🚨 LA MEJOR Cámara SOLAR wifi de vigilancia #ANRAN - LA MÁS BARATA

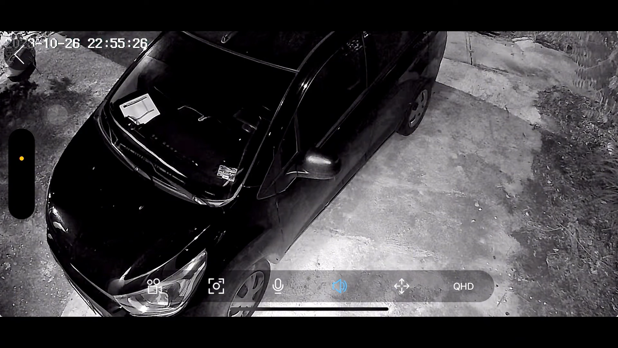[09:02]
Donde. En la parte última. Dice QHD. Ahí le tenemos en calidad alta. Si le picamos. Nos da. Pues tres opciones. Y te voy a poner una a una. Para que vayas viendo. Qué tal va haciendo el cambio. Aquí lo tenemos en QHD. Que es la alta definición. Vamos a pasarle a la SD. Ahí ves como cambia. Baja. Pues. Drásticamente la calidad. Pero aún así. Se sigue viendo.
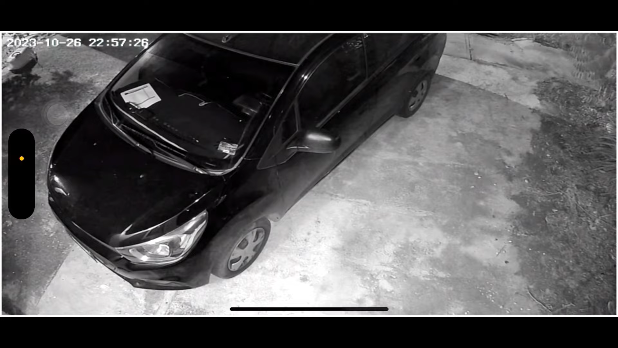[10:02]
Picamos de nuevo. Y ahí se corta.
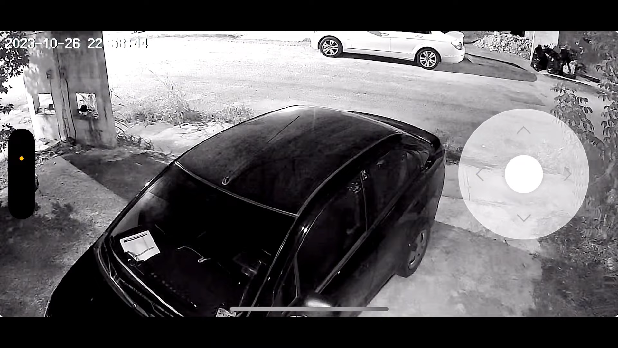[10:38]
Para que te des cuenta. Cómo es que se ve. En el modo.
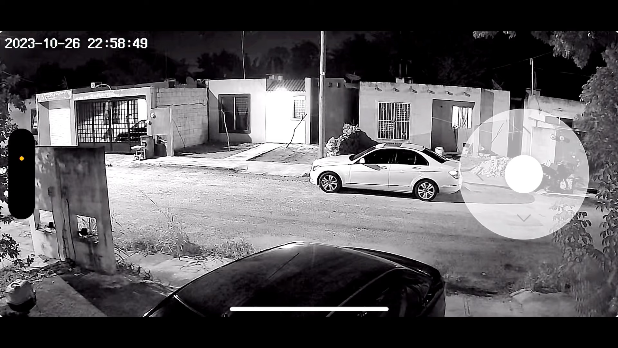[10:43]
Nocturno. Vean la definición. Vean los detalles. Se ve. Excelente. Se ve una calidad. Impresionante. Por el costo de esta cámara. La verdad. Me sorprende. Muchísimo. Me encanta. Tiene muy buena definición. Y se mueve. Bastante. Bastante bien. Vamos a ver.